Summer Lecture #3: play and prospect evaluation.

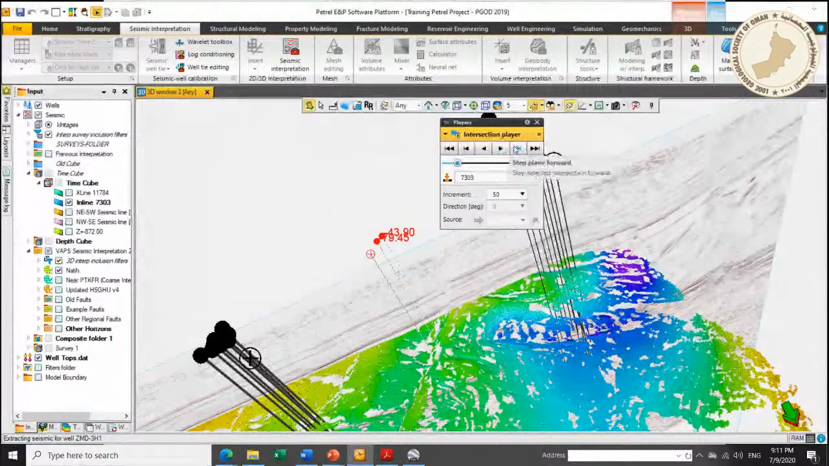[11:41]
to basically make the seismic data move moving and you interpret see the seismic how it how it works basically you can see the faults beautiful faults you can image them
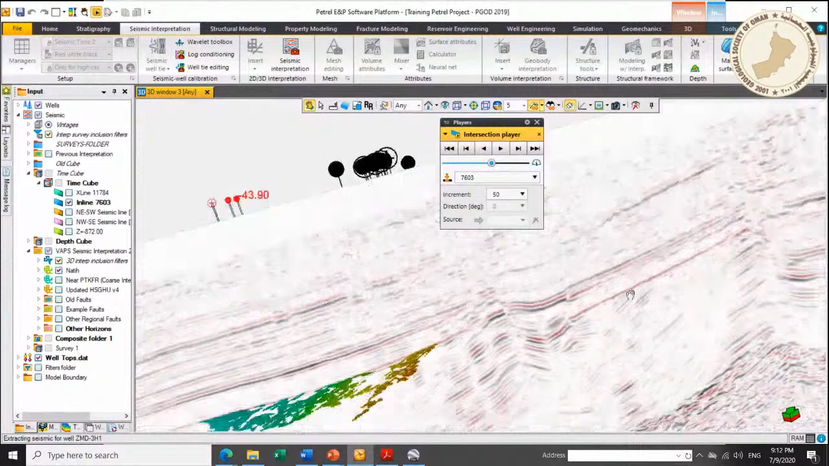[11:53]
and you move the seismic and interpret one seismic next to the other until you complete the whole uh cube
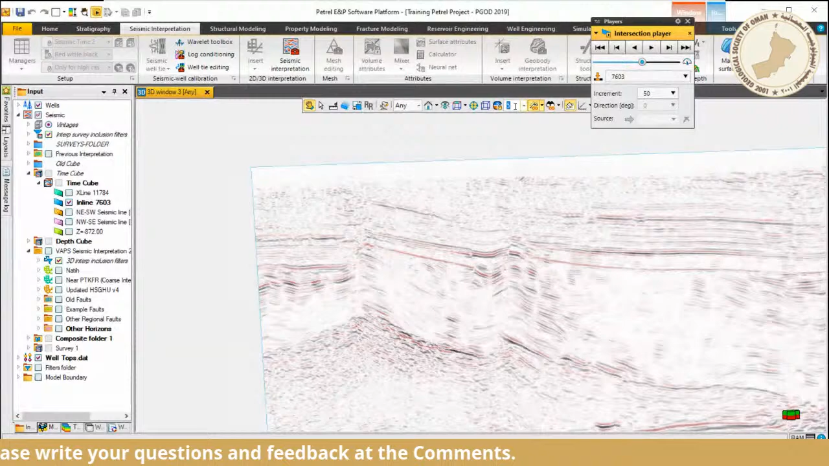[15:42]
if i change this to one to one you can see that you know the the let's say the the
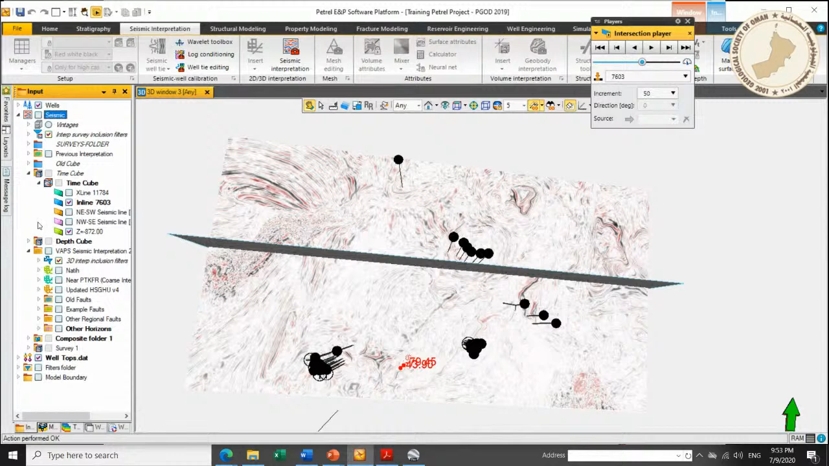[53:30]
okay so here if i go to this reservoir